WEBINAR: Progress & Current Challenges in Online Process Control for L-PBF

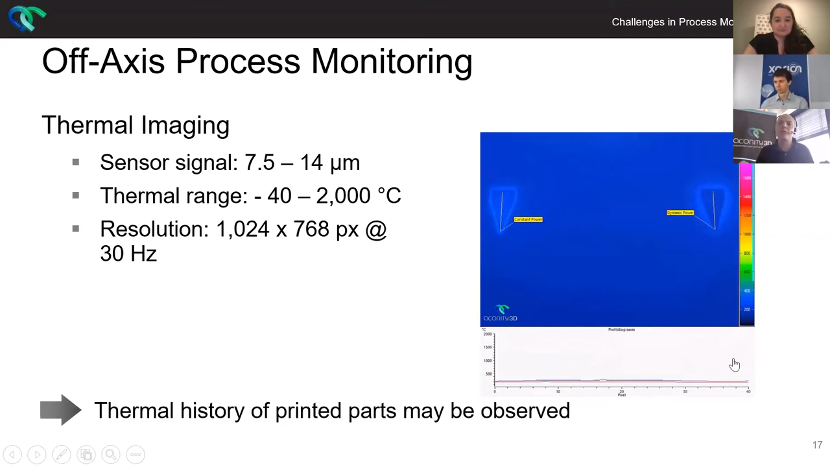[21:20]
So you get a strong tool for post process analysis. Even nicer maybe is this little slide. Let's start those equally. That one didn't start. OK, remote doesn't work like it should be. But it's the same video taken from the same process in the same layer. However, what we did afterwards, we just changed the region of interest in terms of the temperature. So here you have temperatures up to 2000 centigrade on the right hand side, more to 300 centigrade.
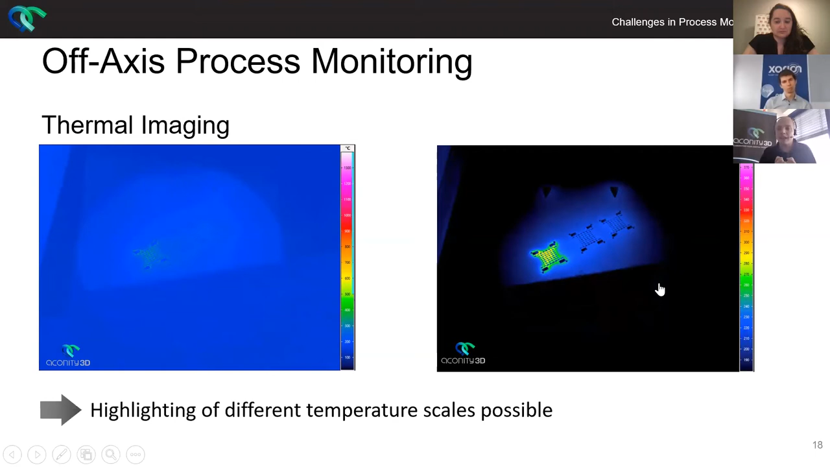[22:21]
There's too much energy within the process. And that actually caused delamination. So you can, with the tools provided here, highlight different temperature scales and actually analyze your jobs at a later state. Next slide. Give me a second. Here it is, is the optical tomography.
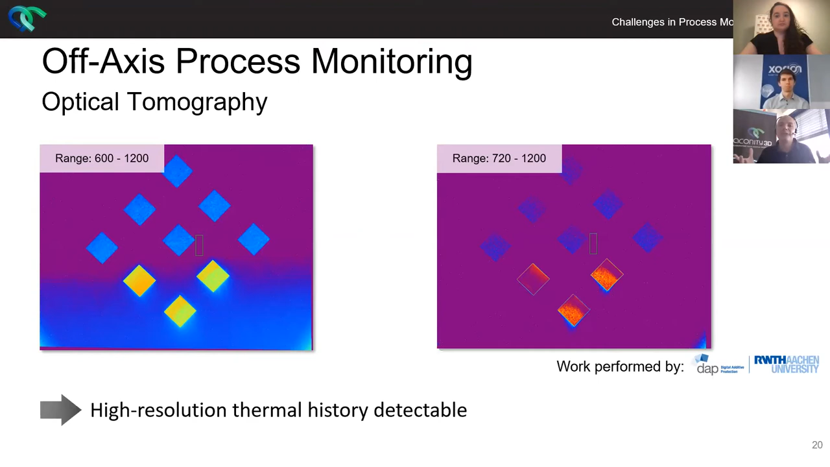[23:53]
And you can actually see a little bit at the bottom here that the direction of your fume extraction has an influence on the thermal history of your parts. And that's really interesting and that's really handy if you want to work on the process, if you want to push the boundaries and the current state of the art. Well, last but not least, we have our WIS imaging. So that is basically, like I said, a webcam.